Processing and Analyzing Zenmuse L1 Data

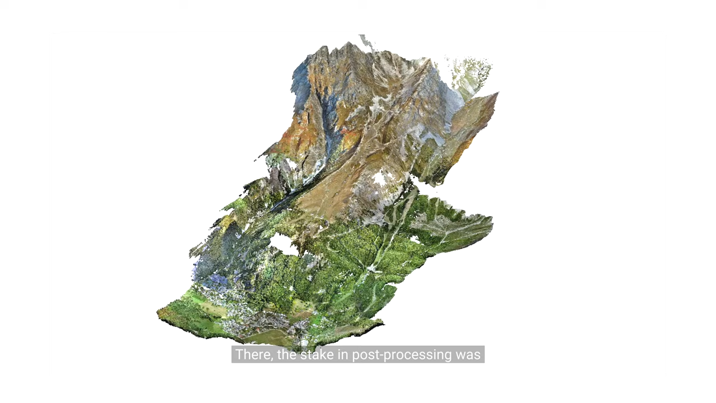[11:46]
c'était évidemment d'avoir encore une fois le modèle 3d incluant toute la